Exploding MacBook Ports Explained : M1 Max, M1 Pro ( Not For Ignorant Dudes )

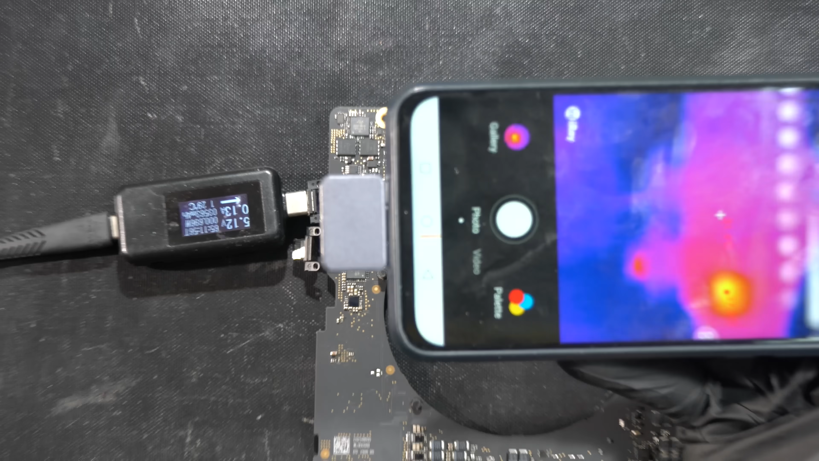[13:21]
heating up in the thermal camera so it seems that this cd32ic by texas instruments is not really that robust either it turns out that this customer never removes the external ssd from the lower left port causing continuous handshake and the cd3217 is working 24 7 all day long